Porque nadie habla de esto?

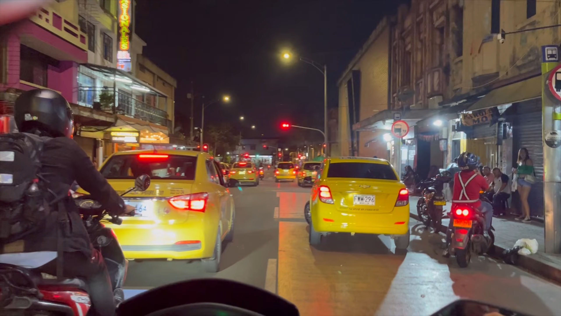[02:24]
Y si vamos para la casa después de un día de trabajo, nada más derechitos para donde vamos,
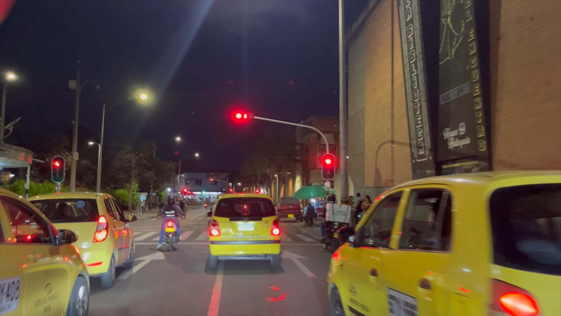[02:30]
derechitos sin desviarnos porque siempre hay riesgo en la ciudad de Medellín. Bueno, y otra cosa que les quiero contar es que el riesgo no solo es en las noches. Queríamos hacer este video en la noche para que ustedes vieran cómo es